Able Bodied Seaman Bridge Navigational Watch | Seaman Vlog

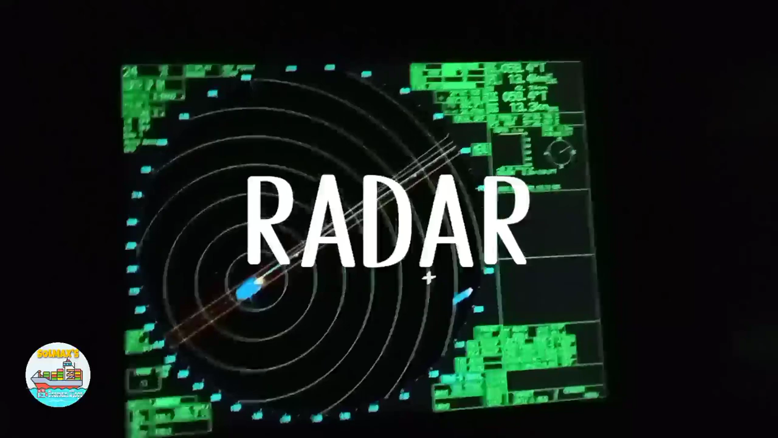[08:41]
Ayan guys. So para ma-detect natin yung mga kasalubong na barko.
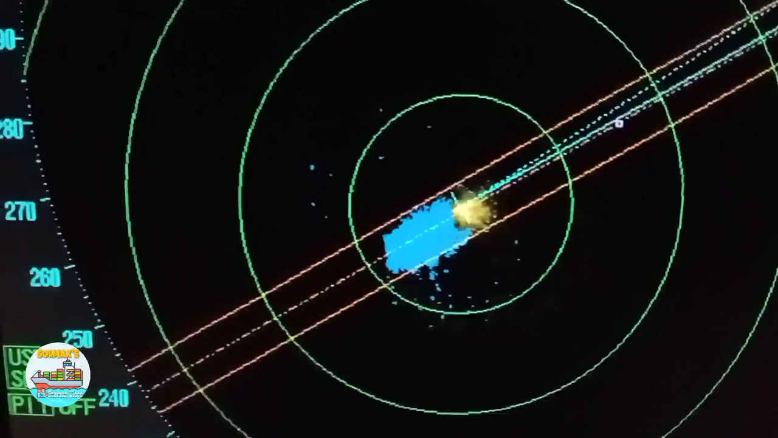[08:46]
So dito sa gitna pinaka barko natin and ayun guys may barko sa gilid.
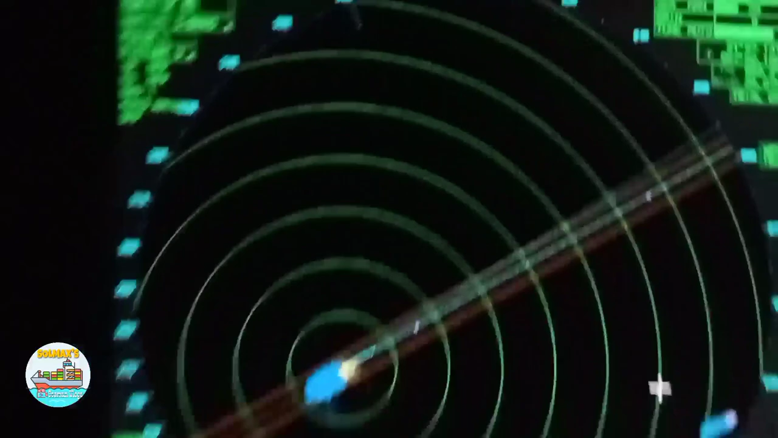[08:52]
Yan sa may starboard side banda.
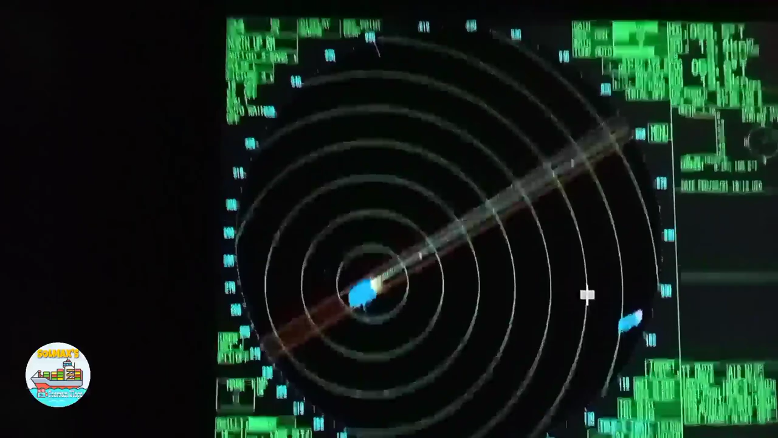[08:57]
Sa loob guys ng 4 na hours na duty ko, ito lang yung aking binabantayan talaga.